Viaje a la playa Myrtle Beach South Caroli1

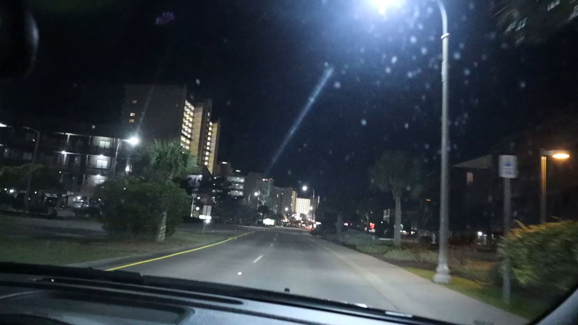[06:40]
No habíamos salido en la noche y miren qué bonito se miran los hoteles así con las luces prendidas. Se ve muy bonito. Así que vamos a ir ahí al lugar donde vamos. Es casi...
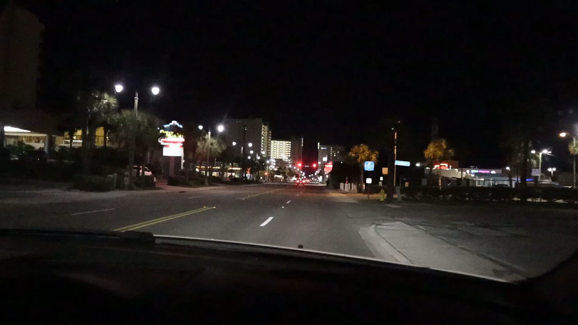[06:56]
enfrente me parece con mi esposo de donde fuimos hace rato a comer y a las nieves.
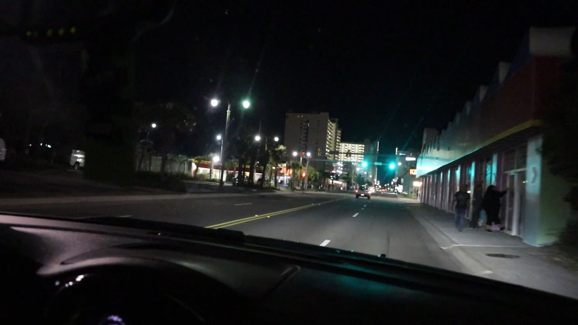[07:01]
Pero vamos a mirar qué tal. Sí, pues. Es el lugar el que está ahí.